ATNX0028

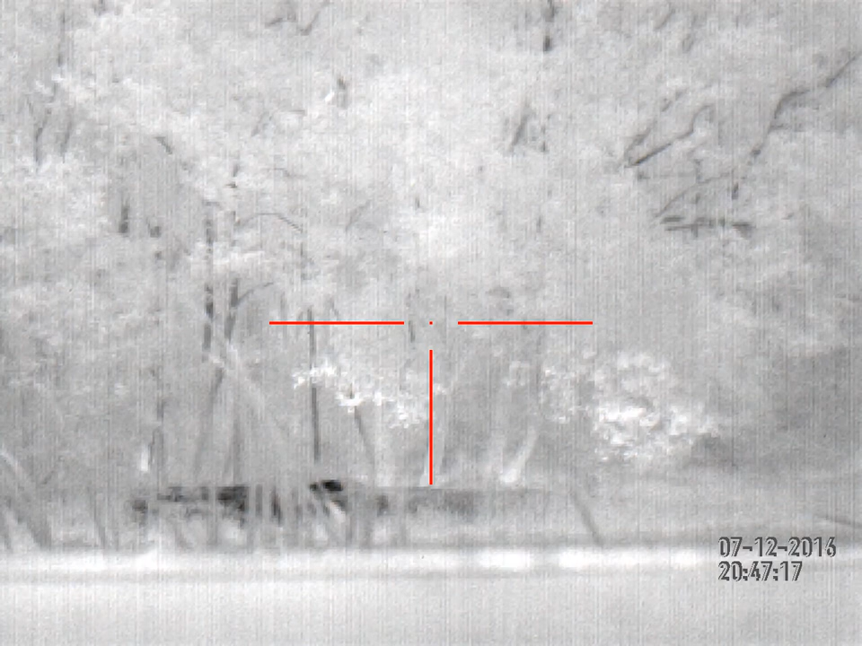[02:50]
I hit him. He went down. I think he just blasted the fuck out of him. I'll get shot. I got a video. We'll find out who's shooting. Bullshit, that's the big one, man. That was right on. Dude, we got two big ones. That's the one right there. No. No, the one you shot stood up and then went right. We'll see when that 7mm went through. Hey, hold on. Here, let's just give him time. Just hold on a second. I think that big one is down right behind that tree. Nah, there. That motherfucker fell in my fucking scope. He's right there. Yeah, he fell and stood back up. Hold on. Yeah, there was a big one short down by the water closer that got up and he ran.
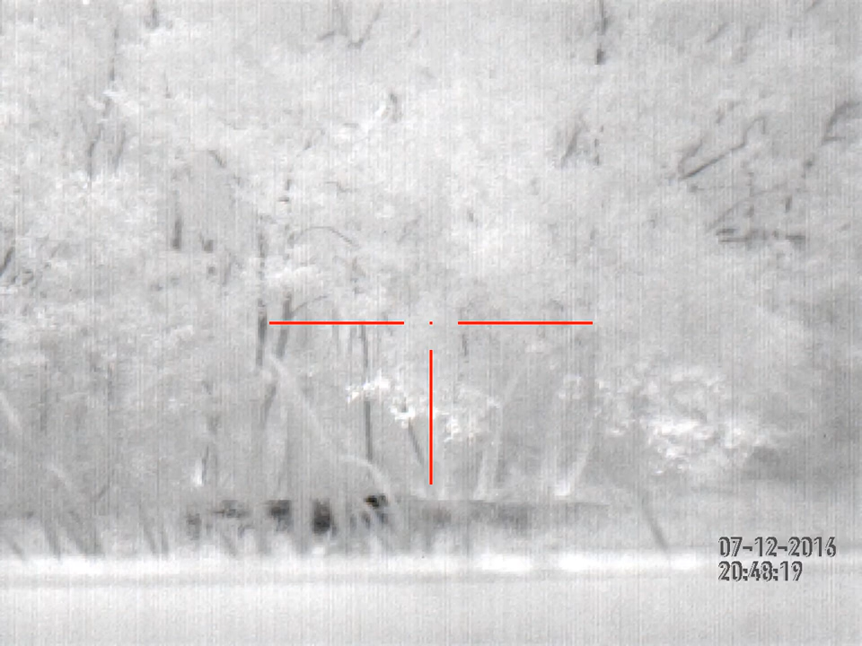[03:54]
You shot the one closer to the water, didn't you? Or the one I may have. I don't know. I have no idea. I see three pigs down, though. Yeah, there's multiple pigs down up there. I don't know this shit. I don't care either. We got pigs on the ground. They say that thing fucking float away. I'm pretty sure the one that's up there. No, not there. It's right there in front of me. No, that's a big one. Yeah, that's the one that's I fucking had on. There's a bigger one that stood up and went up in that hill. Yeah, a bigger one went up. And then he shot at it, and I was trying to reload. I hit him, and he went down. That one right there at the crest? That's the one I was on.
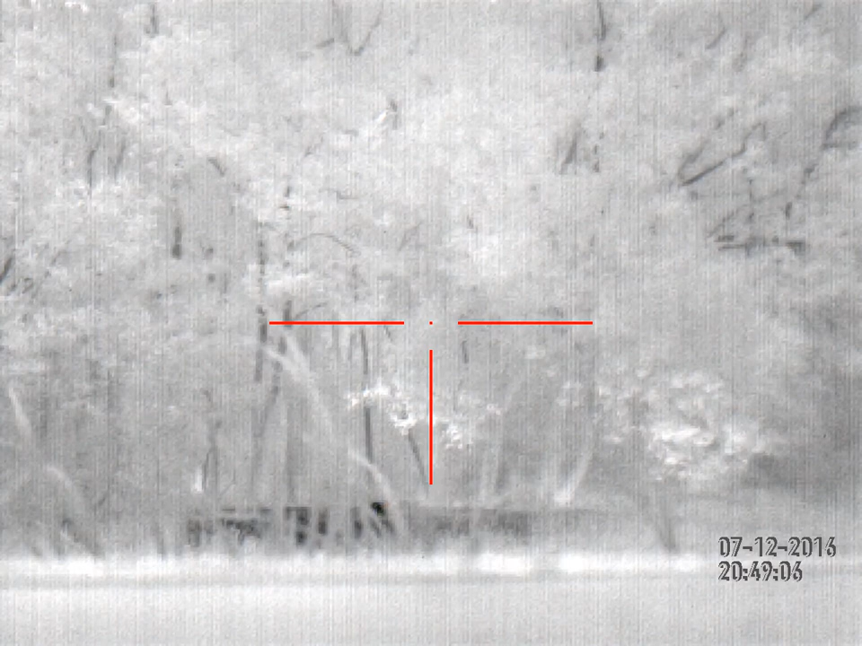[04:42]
I think you shot at the big one, didn't you? I shot at the one at the top of it right there, at the crest. See above that little one that's squirming? Yeah. See the one dead above him? Yeah. So that one that's squirming is the one I shot at originally. That motherfucker is right in front of me. Look at that motherfucker is right there. That's the motherfucker right there. The one that's squirming is the one I shot.
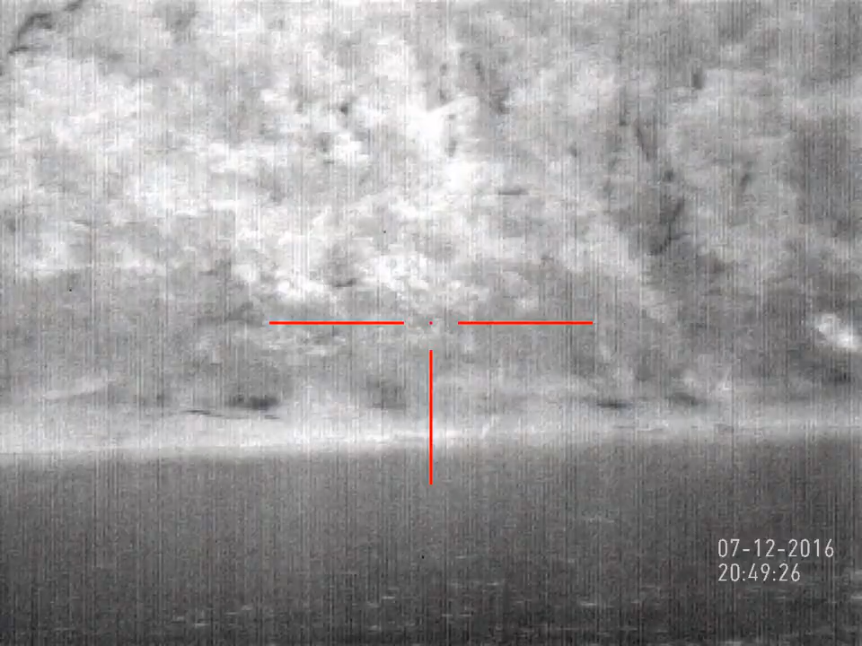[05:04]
Yeah, you I got it all video, so we'll figure out what happened.
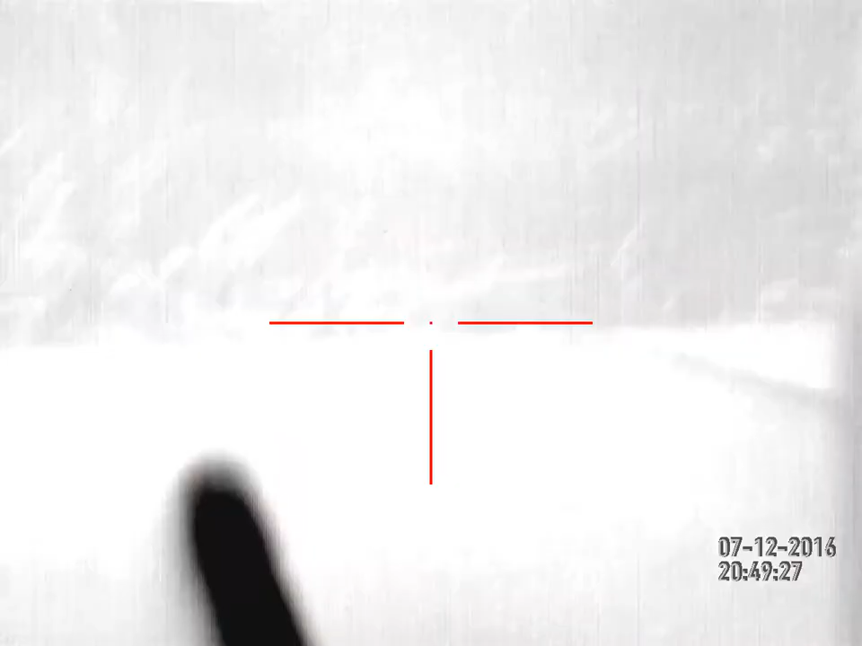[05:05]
I know I shot that motherfucker right there.
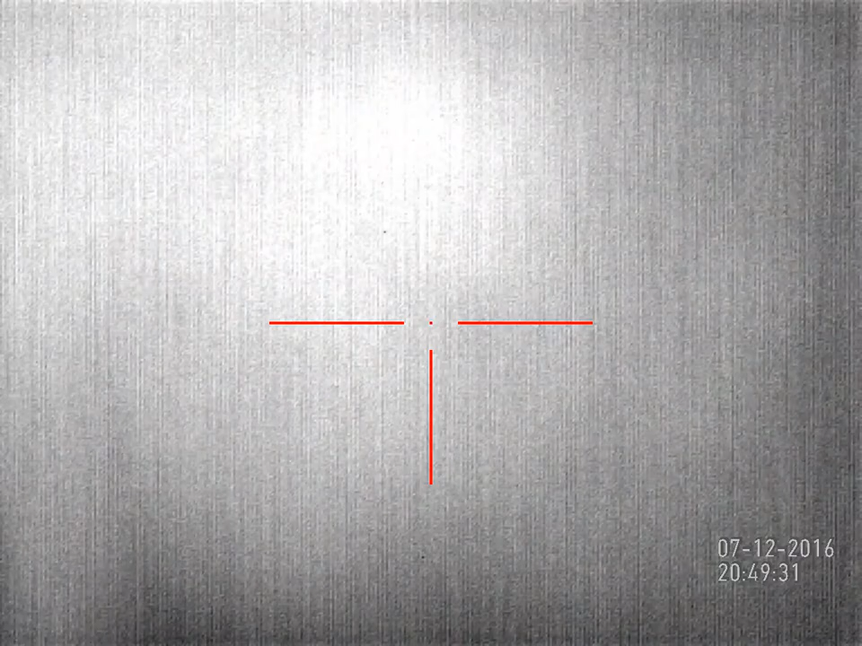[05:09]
He fell in my fucking scope, dude. Wait, I see the other one that's dead up there. There's three. There's one to the right, too, of him. See that one on top?
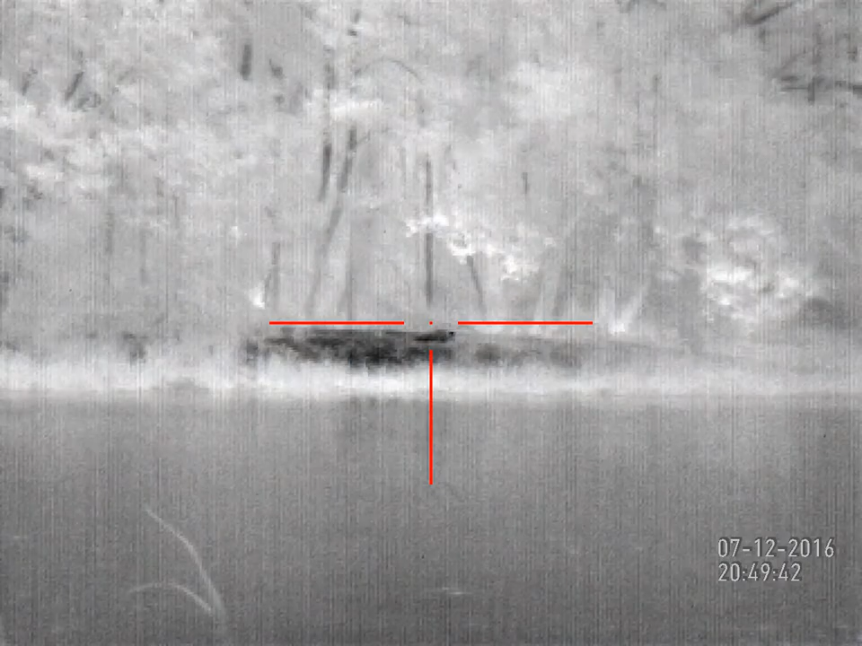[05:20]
And one to the right. Then there's one down here. There's like three right there.
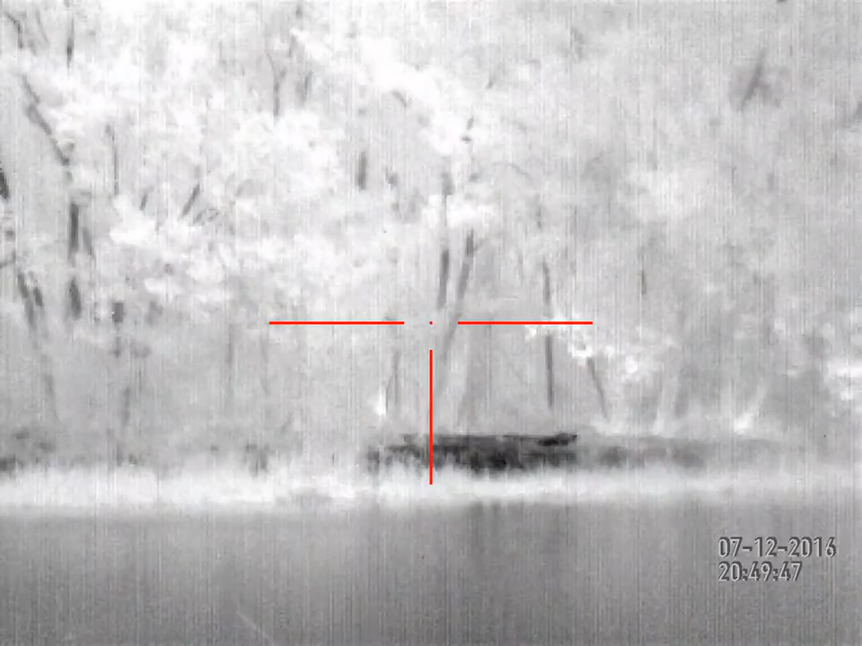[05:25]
I just want to see the one that's in the fucking...